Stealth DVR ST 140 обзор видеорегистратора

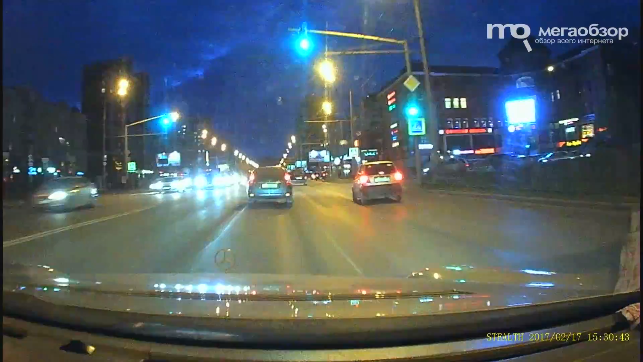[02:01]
Все происходящее на дороге разобрать можно. Более подробные ролики по таймингу в описании к этому видео в текстовом обзоре. Stealth 140 – видеорегистратор с базовым набором функционала. Предлагаемое качество съемки обеспечит владельца бесспорными доказательств своей невиновности.